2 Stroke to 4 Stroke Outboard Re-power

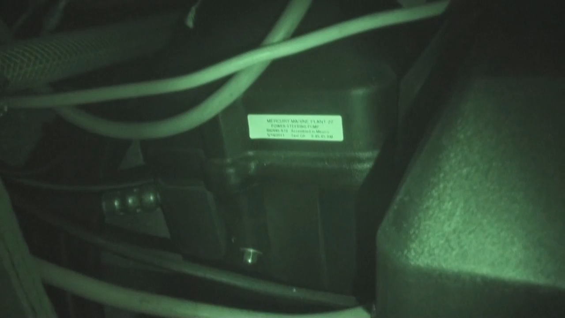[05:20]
It's up in the transom and kind of dark so I put on the night vision so you can actually see what it looks like. And then it ended up with three batteries in the transom. And they had to be a special type and make of batteries in order to work for this motor.
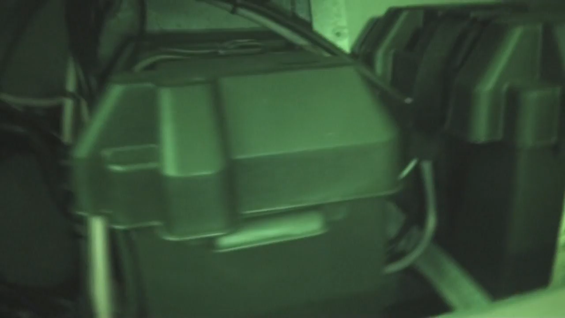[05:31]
It requires pretty advanced battery systems.